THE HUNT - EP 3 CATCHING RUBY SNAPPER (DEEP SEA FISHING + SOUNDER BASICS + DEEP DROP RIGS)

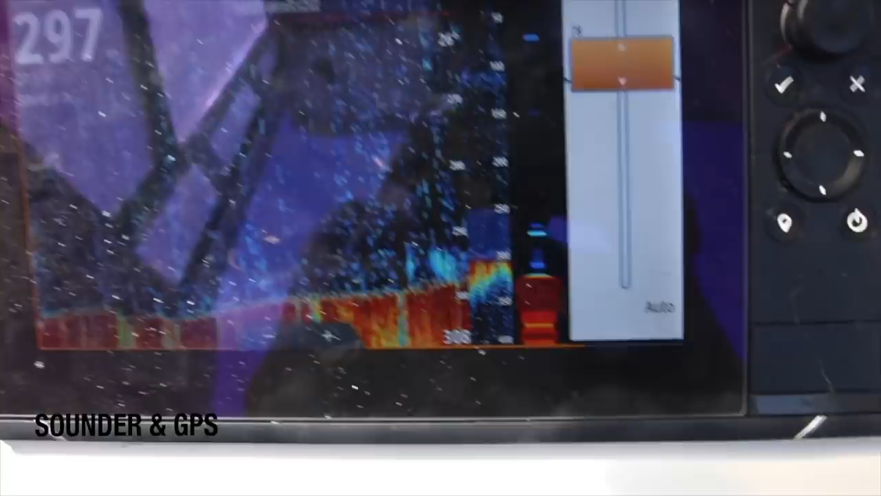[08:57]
Righto, so we've been fishing in 290 plus meters.
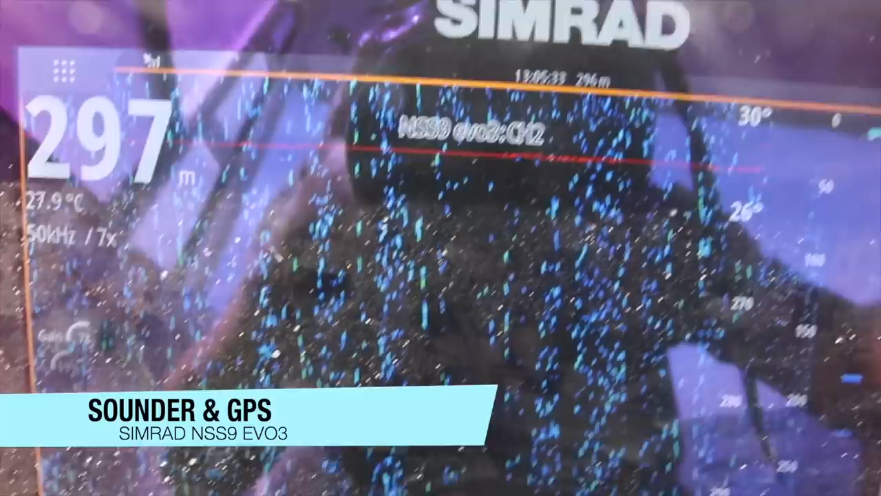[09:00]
On screen: depth 297 m, water 27.9°C
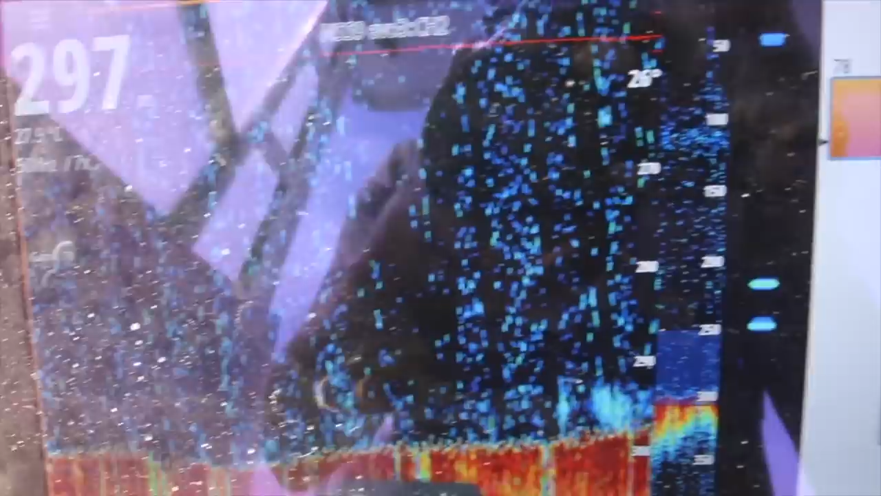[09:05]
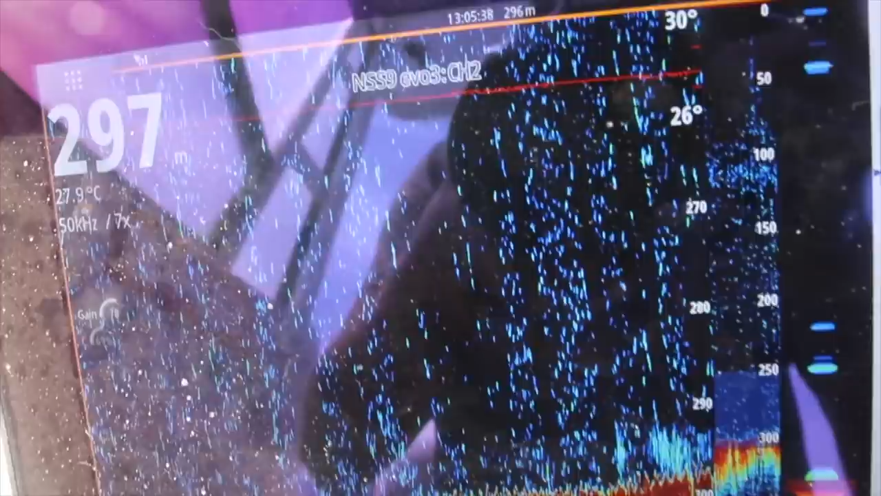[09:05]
On screen: water 27.9°C
We've got it set on 50 kilohertz.
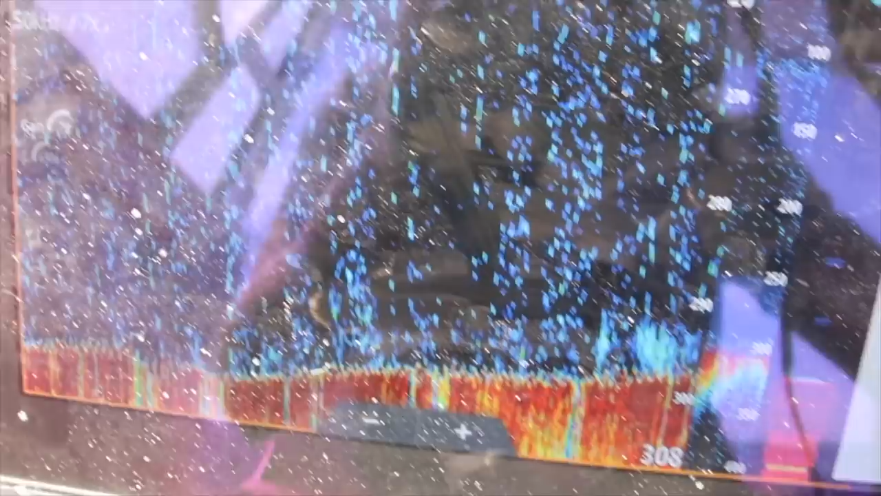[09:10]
Once we get over about 100 meters, I always switch back over to 50.
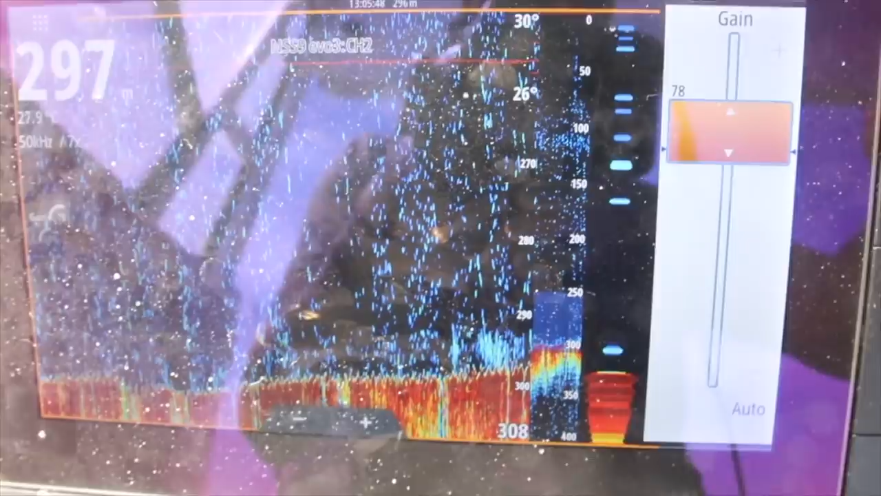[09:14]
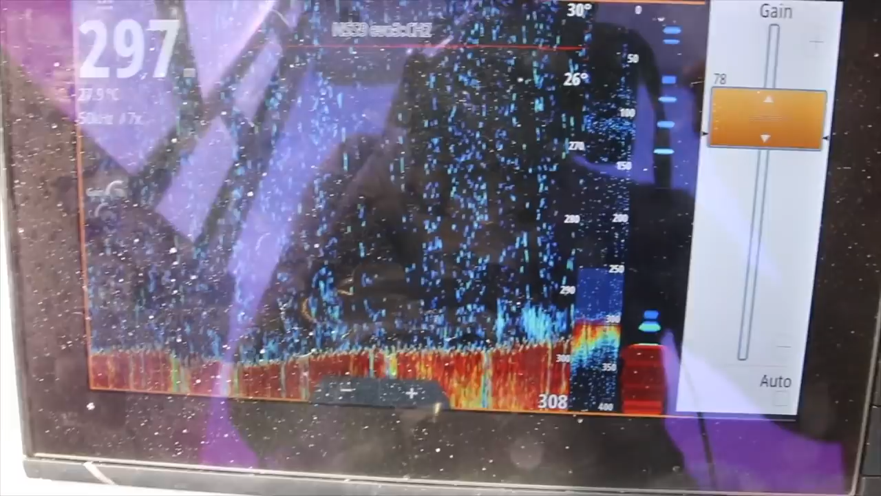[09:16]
7x zoom, so we're only picking up the bottom 30 odd meters of water.
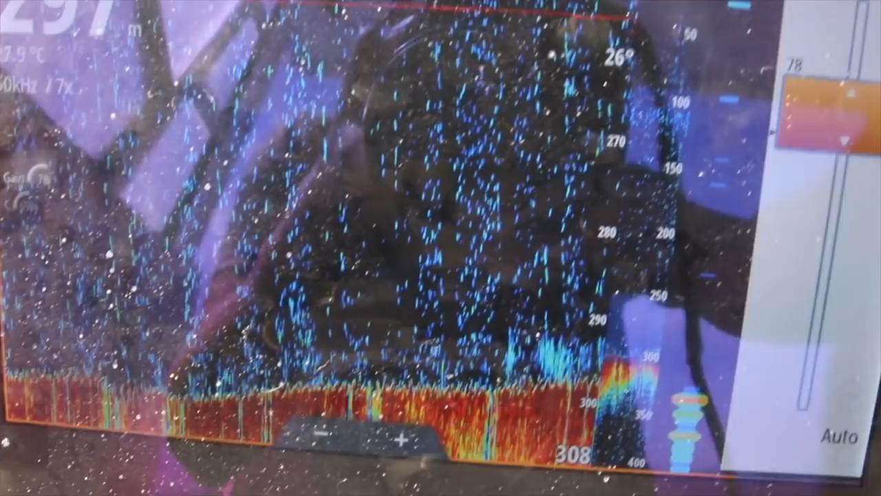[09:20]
And once you've slowed down,
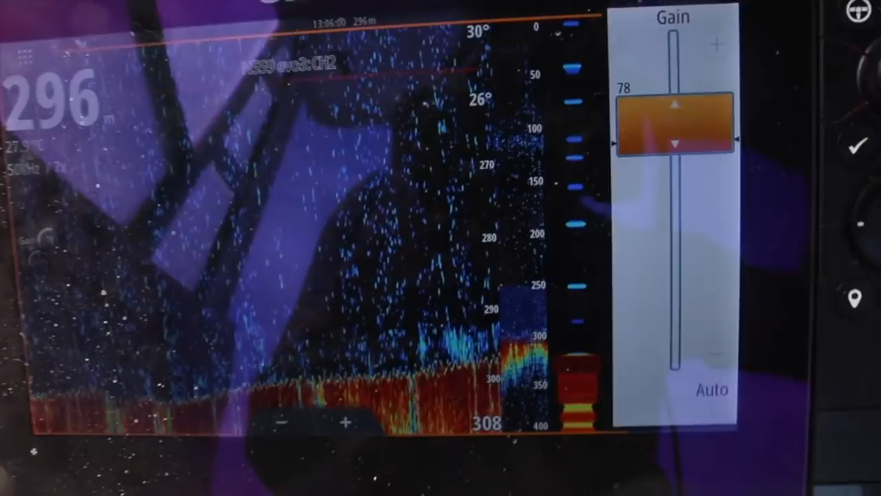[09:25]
On screen: depth 296 m
the two settings I play with is pretty much your colour and gain.
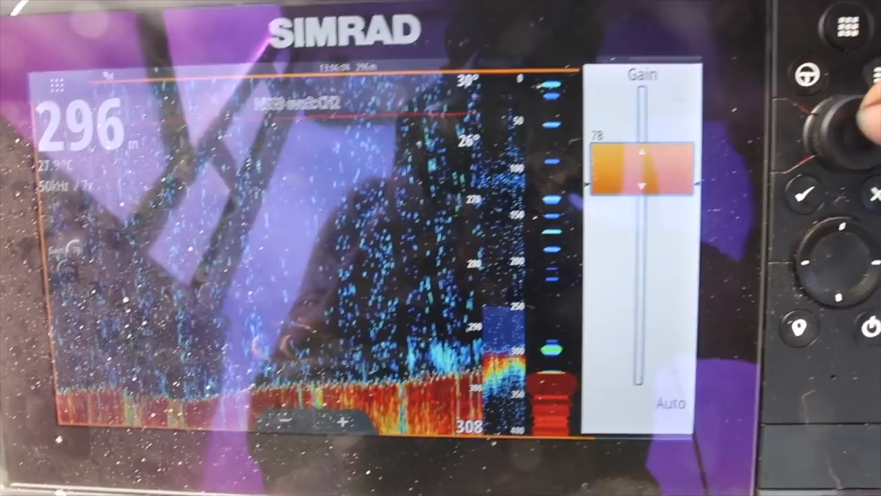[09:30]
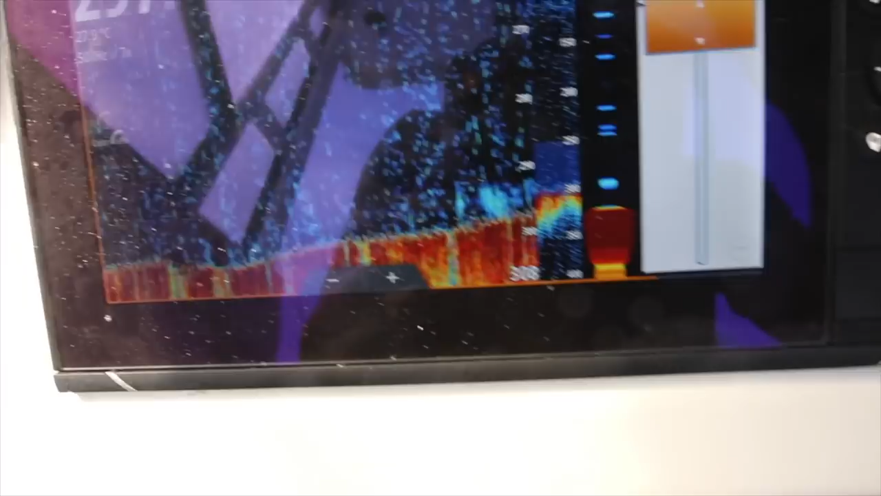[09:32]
The colour's only going to help you determine whether you got a high density in the floor.
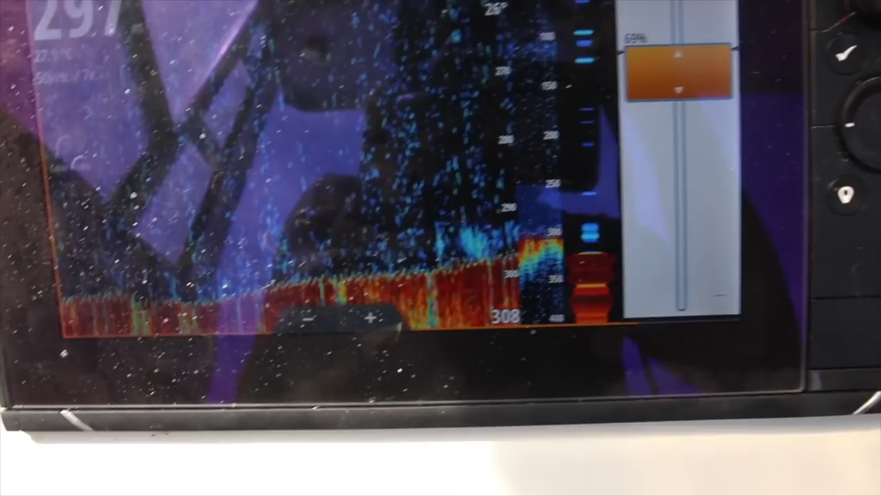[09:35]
So if we back the colour off, you see the bottom start lightening up.
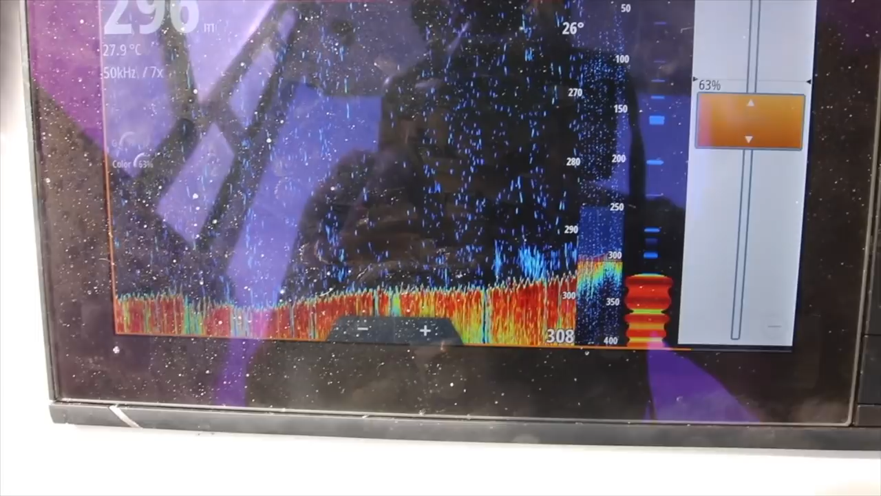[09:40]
On screen: water 27.9°C
And what we're chasing is a thick dark red line on the bottom.
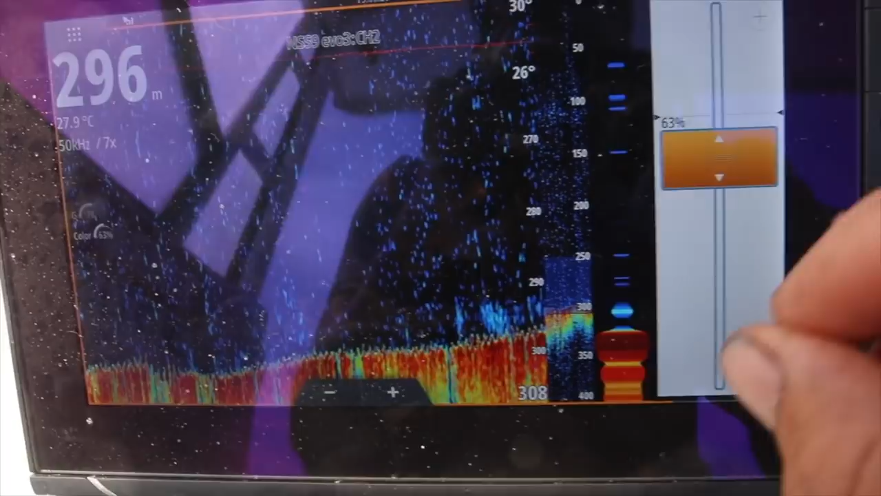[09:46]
On screen: depth 296 m, water 27.9°C
As soon as it starts thickening up on the bottom, we know we're on some good ground.
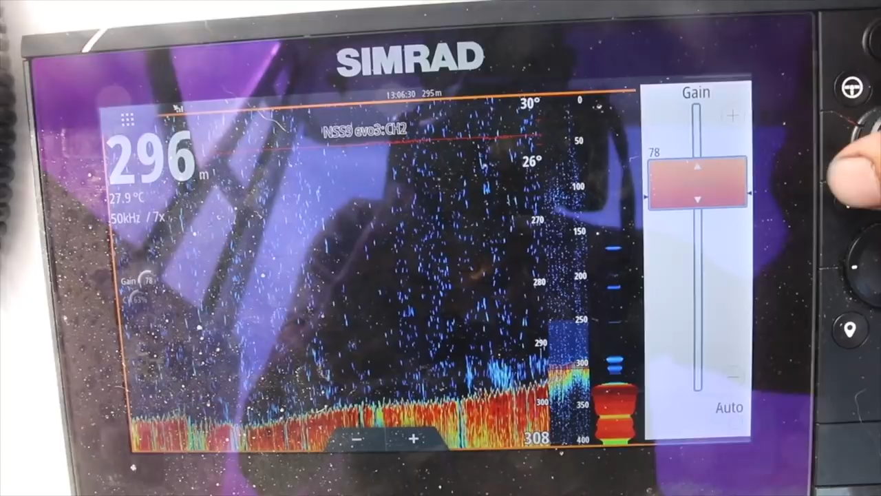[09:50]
On screen: depth 296 m, water 27.9°C
So normally when you slow down,
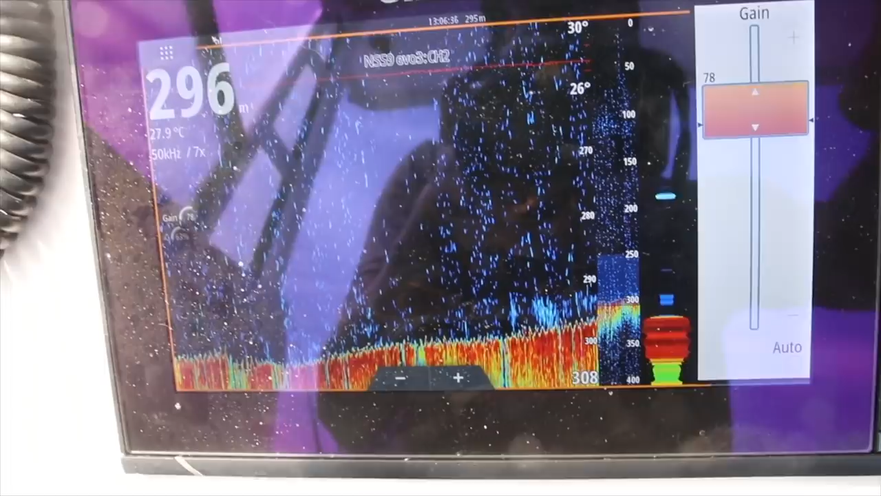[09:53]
On screen: water 27.9°C
so now we're at drifting pace,
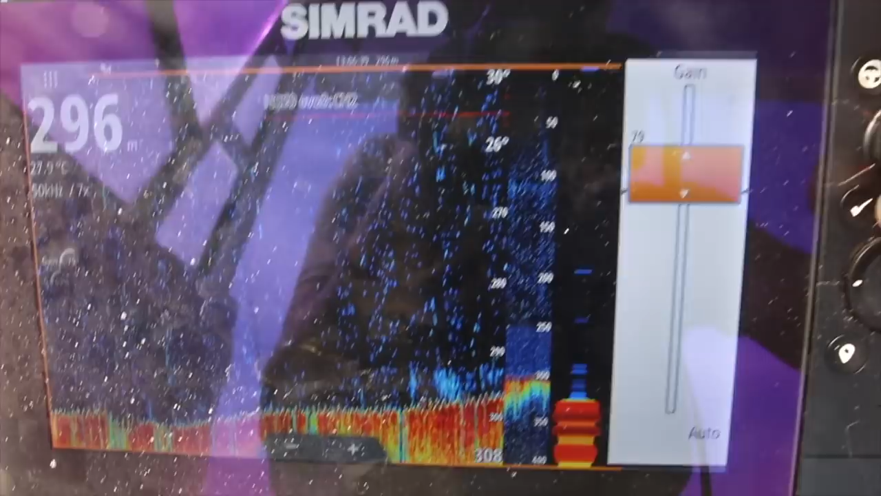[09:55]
On screen: depth 296 m
when we wind the gain up, you don't want it too much noise on the screen.
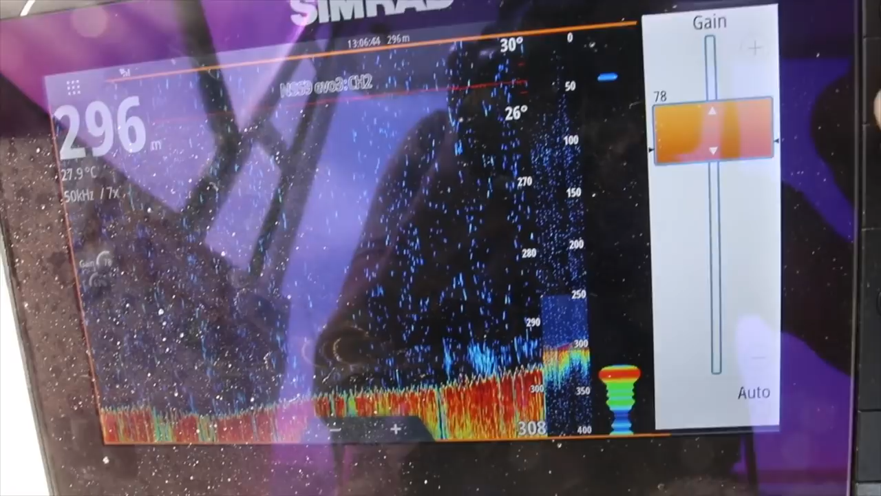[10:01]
On screen: depth 296 m, water 27.9°C
I'll keep backing that gain off until I'm picking up these blotches on the bottom. And that's the rubies we're chasing at the moment.
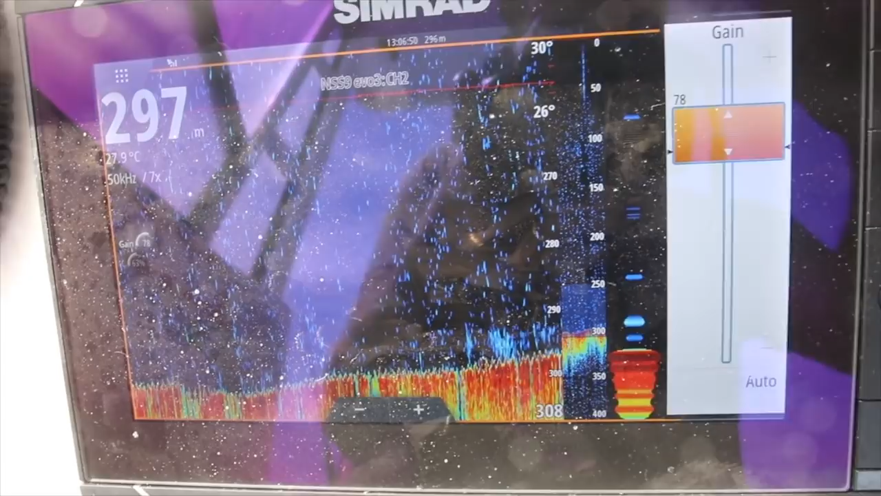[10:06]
On screen: depth 297 m, water 27.9°C
So we're on top of a big lump.